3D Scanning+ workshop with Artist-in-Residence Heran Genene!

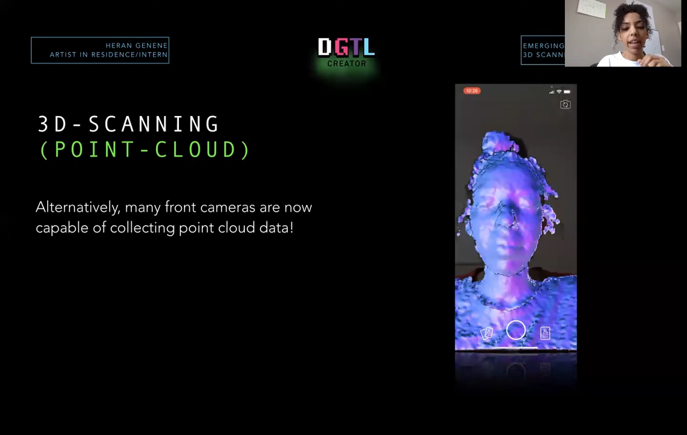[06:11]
So that's why the point cloud technology can work on most front cameras. I want to show you another perfect example of point cloud. Again, it's a collection of data points. Each point, so see over on the right, there's thousands here. There's thousands of points. I mean, like if there were millions, like I wouldn't be surprised. I don't even know. I can't even fathom. But each of these single points have an X, Y, and Z like a piece of information.
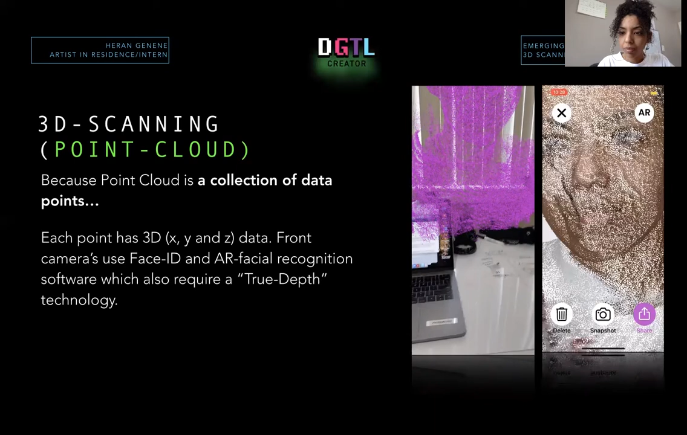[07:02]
So this is the same app. I use the app called Capture. And again, you can see here. And again, you can see up close. I don't know why with this app, when you press the AR viewer button right there, it shows you the piece without the material texture, the color, like, just shows you the mesh, basically.
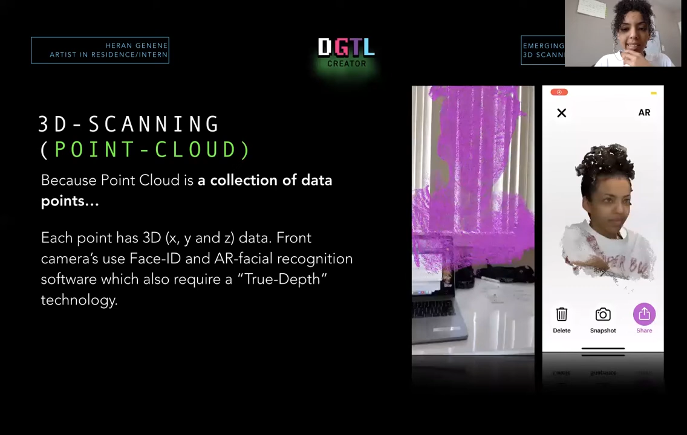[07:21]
Okay, so like I said, try the app called Capture and give your front camera a try.
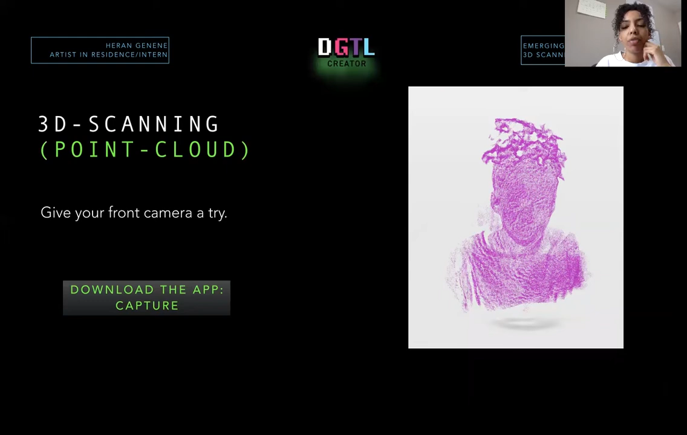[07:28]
I'll show you what it looks like as well to follow someone from behind, whoever is scanning.
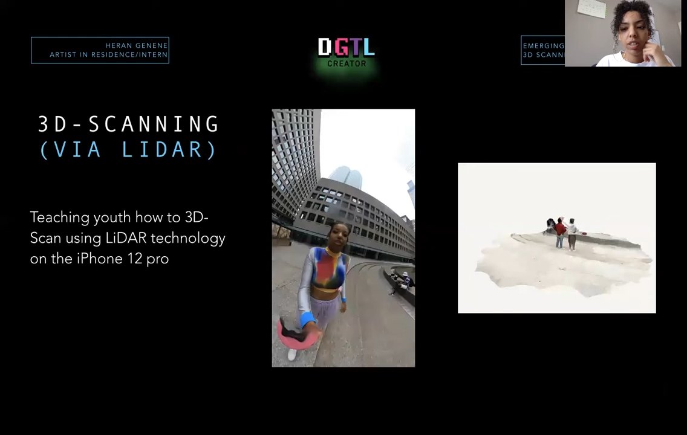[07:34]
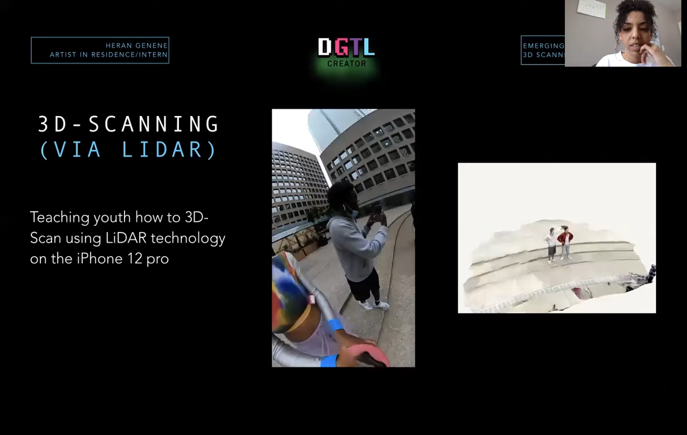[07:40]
He was
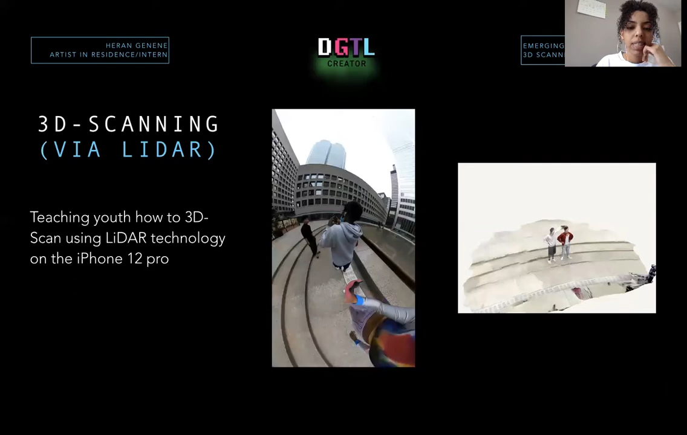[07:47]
just witnessing what the device kind of requires of you as a Capturer. It's really interesting teamwork.
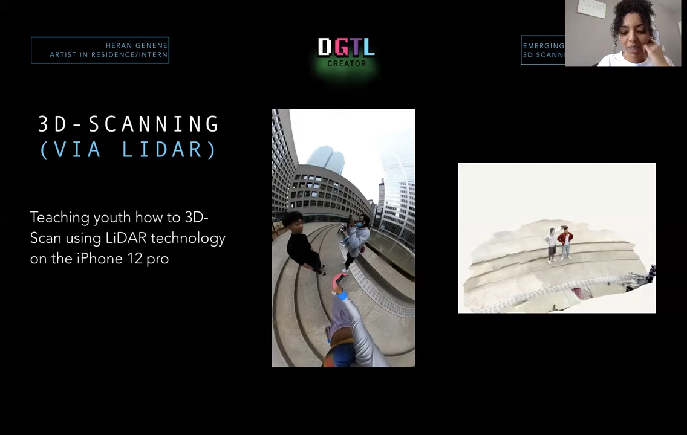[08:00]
So try the app called Polycam because Polycam allows you to use photogrammetry as well as LiDAR if your phone has the LiDAR. But it's probably my favorite app, Polycam.
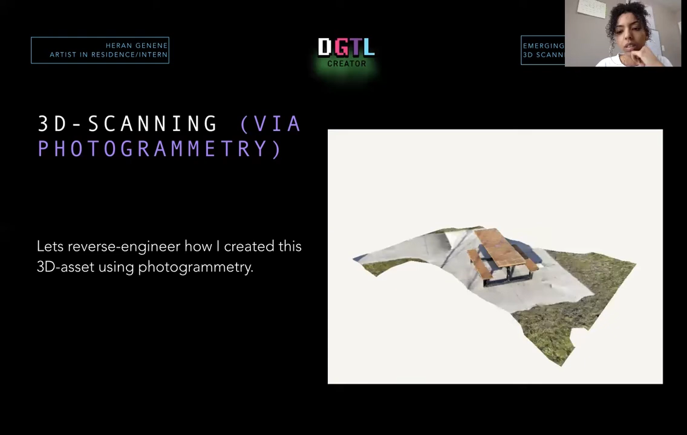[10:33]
And here is a normal picture of the bench,
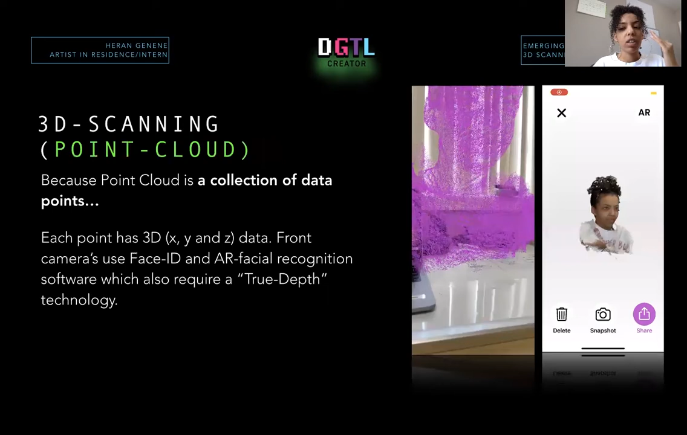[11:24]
if you have LiDAR on your phone, or through photogrammetry, which is taking all these different photos, right? You can use your front-facing camera to use the point cloud technology and scan yourself using the front-facing camera. So now we're going to transition into how you